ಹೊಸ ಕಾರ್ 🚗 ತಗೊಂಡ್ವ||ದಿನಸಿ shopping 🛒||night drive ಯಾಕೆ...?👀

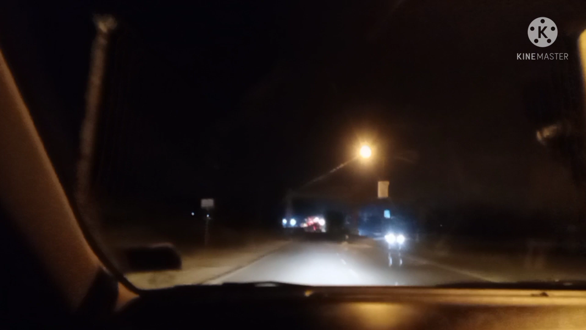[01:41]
अल्मोस्ट वन मन्त आद मेले, नम कारल इवित्ती,
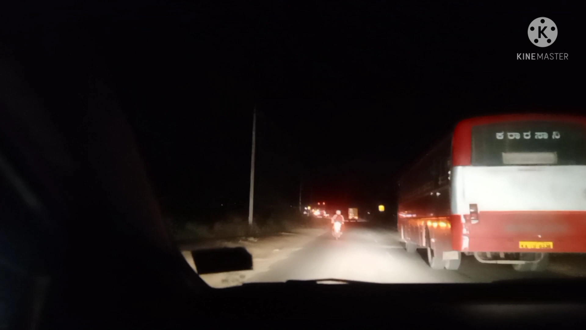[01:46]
नाइट ड्राइव होक्ति रोदो, सो आगागि नानो वीडियो माड़कोंथित्ते,
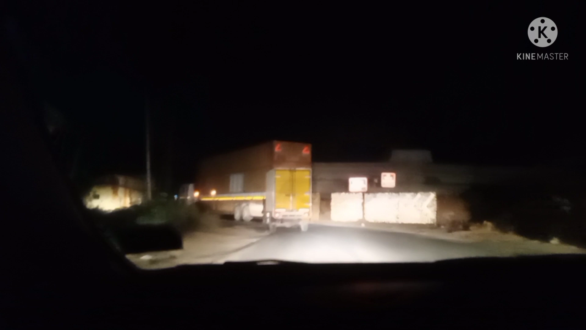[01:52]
अवो मन्डिया हैंदा मध्वूरीक बर्तित्तित्वी, मध्वूरल सोल्प केल्सा आइद्तो, अन्त हैळी, इन्नो तुम्बा केल्स स्किप्प माड़िद्वी इन्नों दिना बंदो माड़ना आंत हैळी,
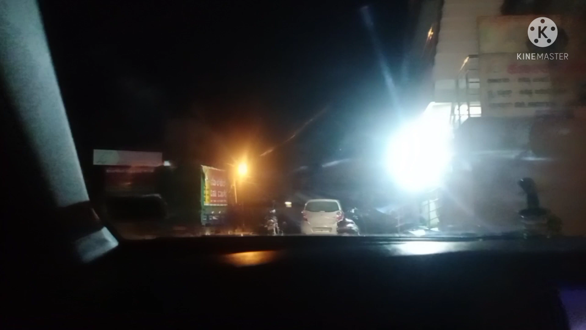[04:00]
फैनल आगी नाव दिन्सी मार्टत्र बंदि दिवी,